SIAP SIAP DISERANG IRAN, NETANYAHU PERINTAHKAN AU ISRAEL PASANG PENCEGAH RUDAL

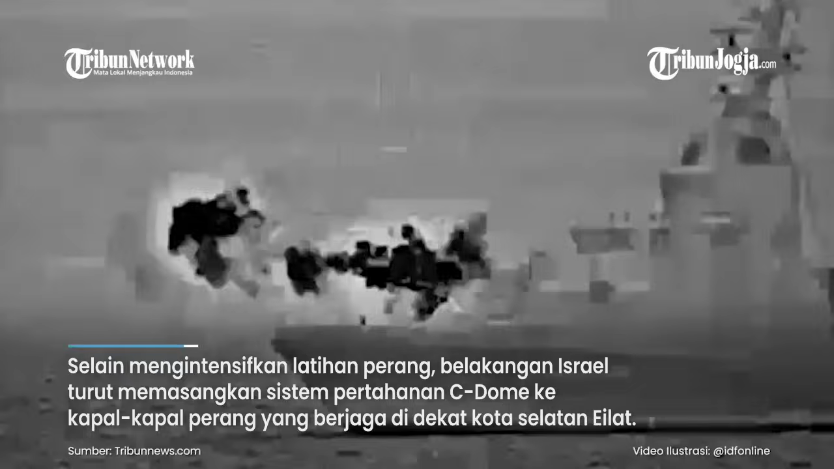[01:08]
belakangan Israel turut memasang sistem pertahanan Sidom ke kapal-kapal perang yang berjaga di dekat kota selatan Eilat.